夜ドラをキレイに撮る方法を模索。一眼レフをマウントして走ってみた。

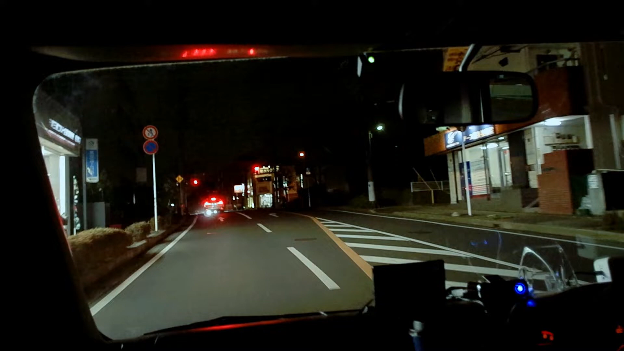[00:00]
はい、ともチャンネルです今、一眼レフを車に固定して撮ってます普通にね、
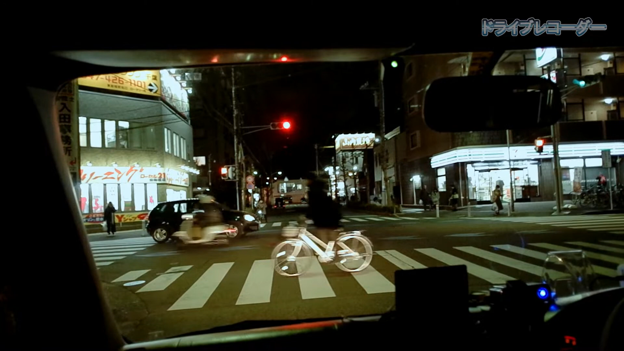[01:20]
撮っておいてそれで、それで色の修正すればね、なんとか見れる映像にはなるんじゃないかなというような期待はしてますまあ、なんでそういう風なことをするかというとまあ、映像の方、扱ってる人だったら分かると思うんですけどもまあ、
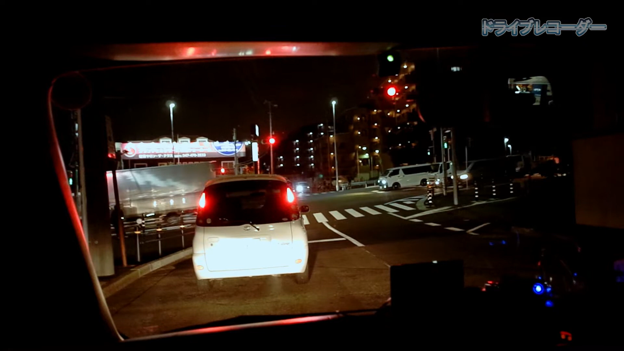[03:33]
まあ、ちょっと楽しみですよね、家に帰ってからねで、あとは、久しぶりのね、ドライブ動画ということで車の方で撮っていく、いつも撮っているのはポラロイドキューブというね、小さいアクションカメラですまあ、もちろんそれだとね、F2.4のレンズで撮ってますのでこれよりは明るく撮れるんですけどただやっぱりね、勝手にISO感度も上がってしまいまして同じ1600くらいまで上がるのかなで、それはセンサーサイズ小さいのでねもうザラザラザラザラとすっごいんですよ
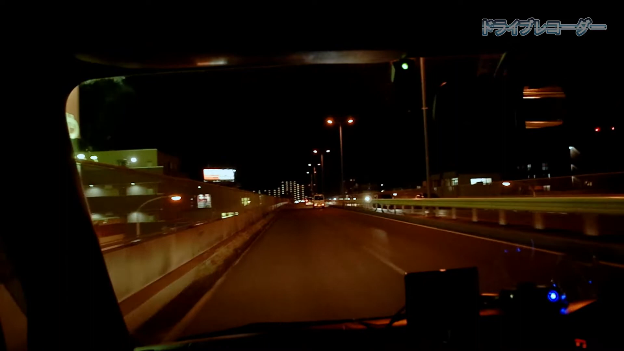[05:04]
確かだけど、ああいう風にね、ぶんぶんぶんぶん飛ばしていく車すごいんですよ、こここの陸橋の上で信号ももちろんないんですけどだからこそ分かっていてこうやって飛ばす車いっぱいいるんですけどねどっちみち目の前に信号が必ずあるんでここ必ず止まるとこなんですよ、信号で今のとこから入ってくるといいタイミング間違いなくこのタイミングで必ず止まりますだからね、すっ飛ばしてくる理由がないんですよ、ここまあ、だけど、